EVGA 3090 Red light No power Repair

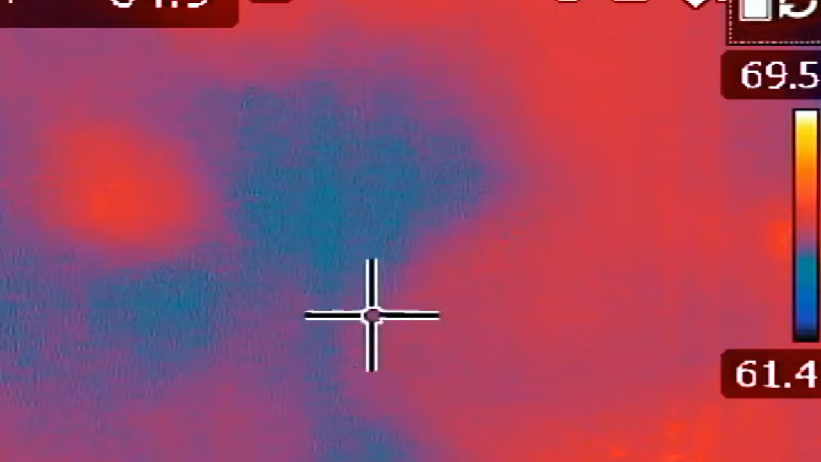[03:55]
so I have the voltage injection tool on right now we have around what do we have 1.4 volts connect the ground probe
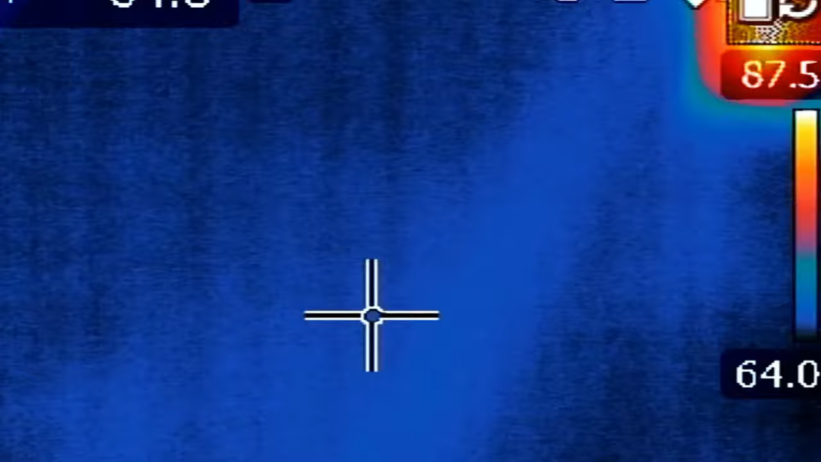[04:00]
to any metal area on the board and we're
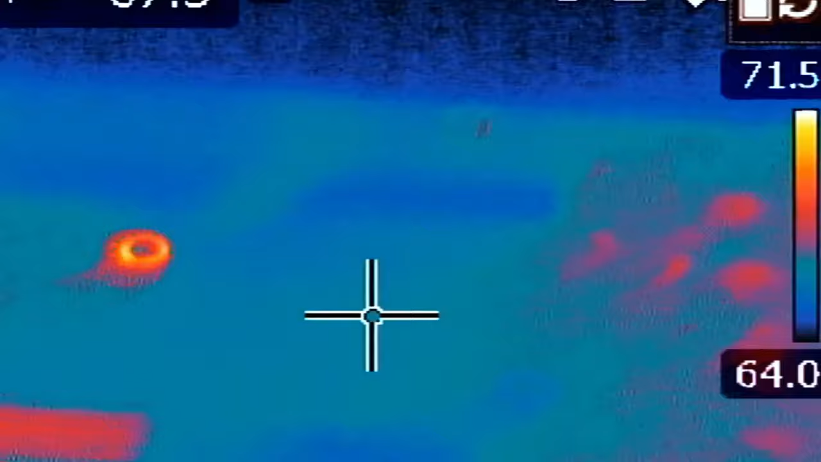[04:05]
gonna inject voltage at the shorted component and I'm mainly interested in the V core
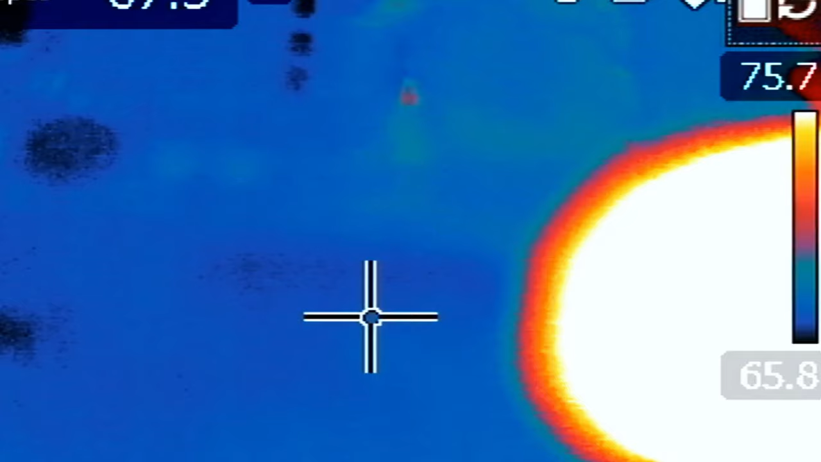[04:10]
MOSFETs in the DR MOSFETs we have some on the right side and we have some on the left
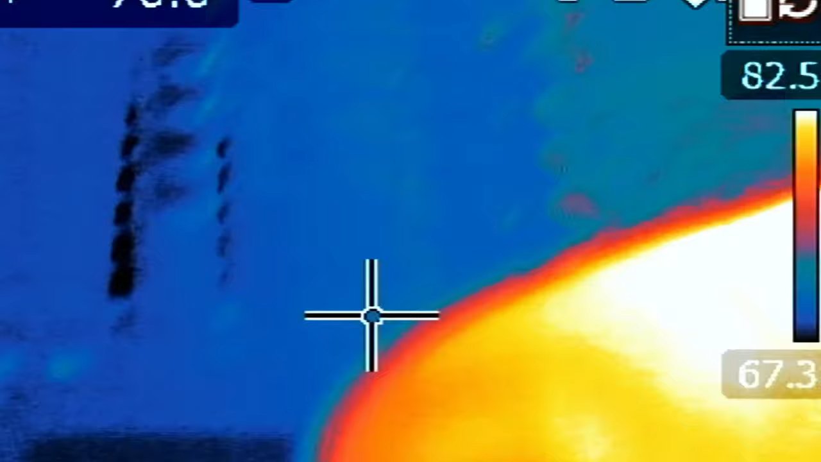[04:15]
side so we have some right here right next to the caps
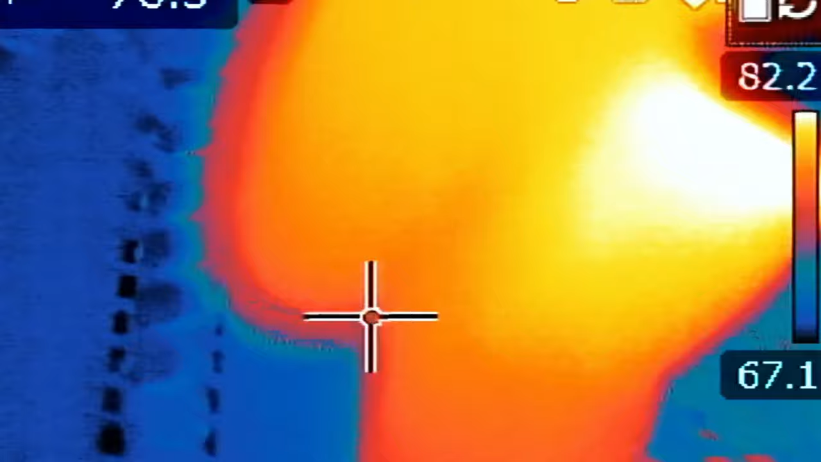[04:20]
and we have some right next to the caps on the other side of the board
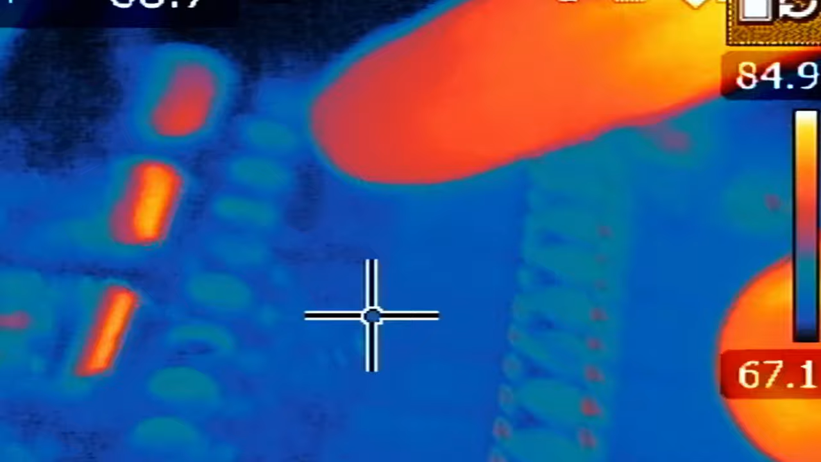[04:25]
or on the left side of the board right here so we're going to inspect both areas let's start with this one
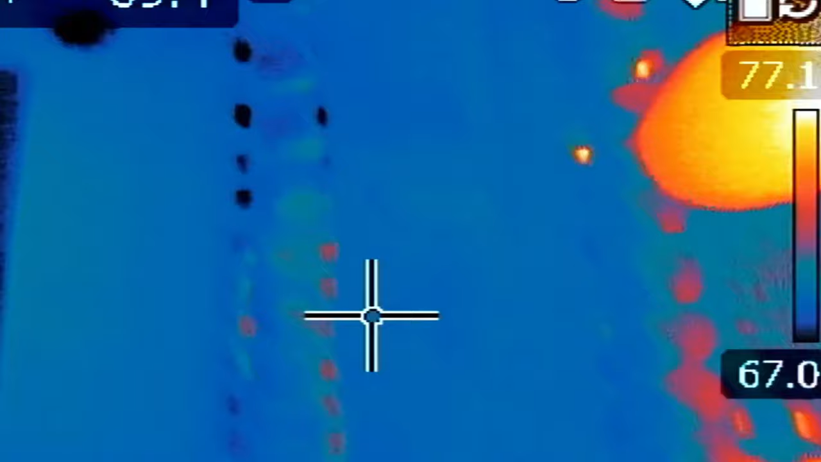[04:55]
okay got it I got it I told you it's very slight look at this area right
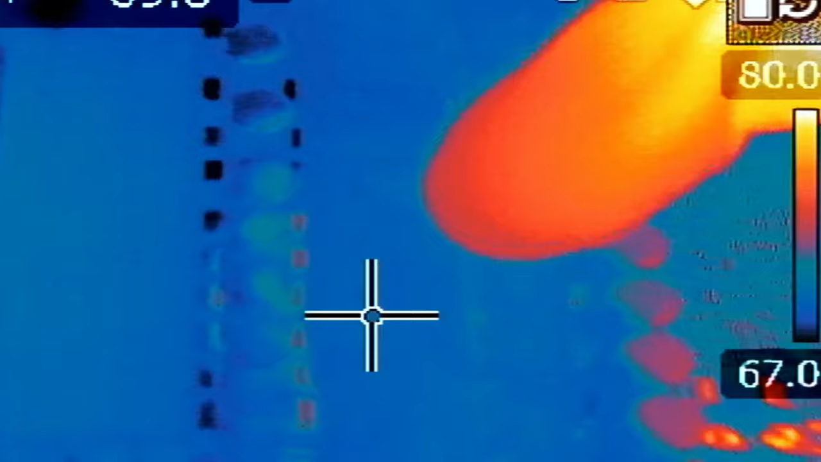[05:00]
here okay keep looking keep looking you see it let me put the crosshair over it right there look at the target I'm gonna move the target away and look at this
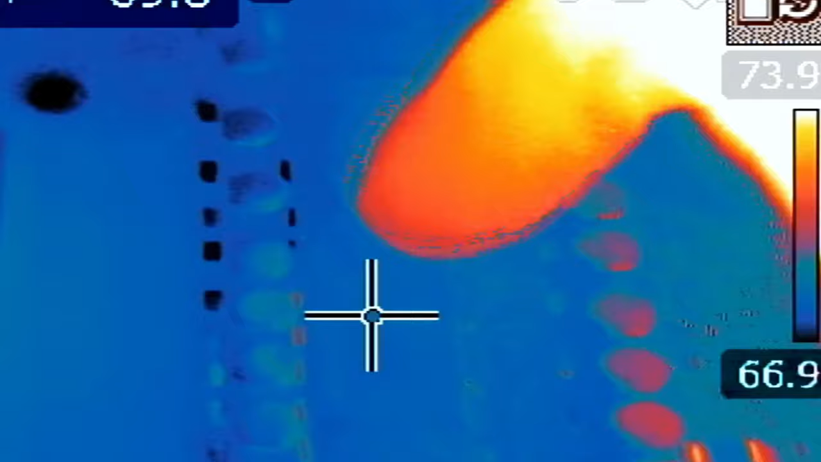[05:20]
it's right over here so what's here I
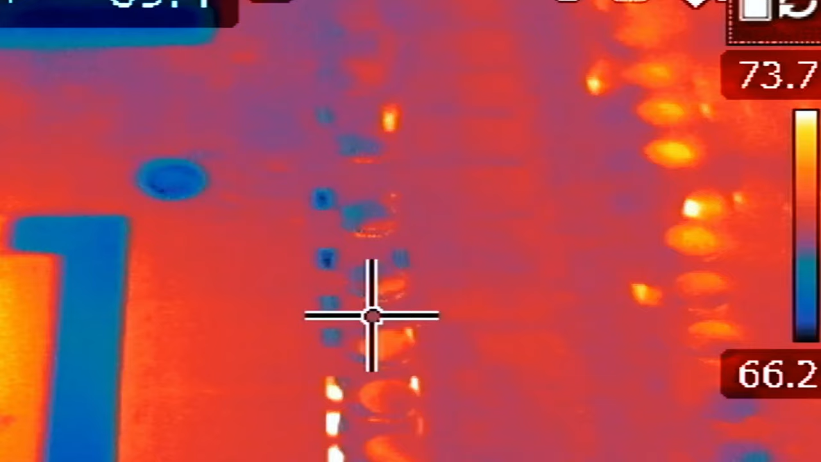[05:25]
just want to pinpoint which DR MOSFETs is the problem I mean if you do not have good eyes for this you're not gonna be able to see it because the board has a lot of
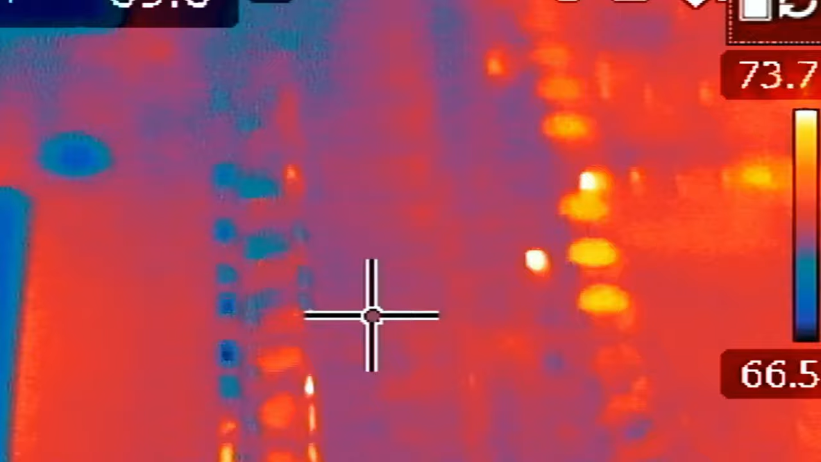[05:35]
reflections and you see a lot of yellows a lot of shiny stuff on the board so it's really extremely difficult to pinpoint the issue
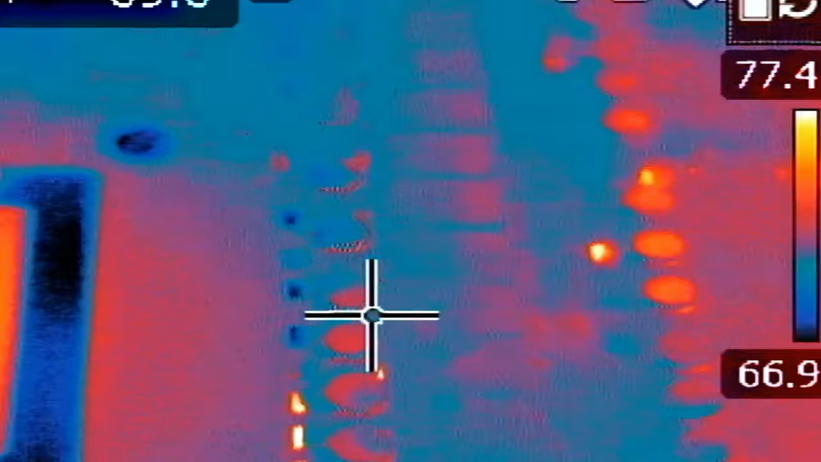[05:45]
but I can see it so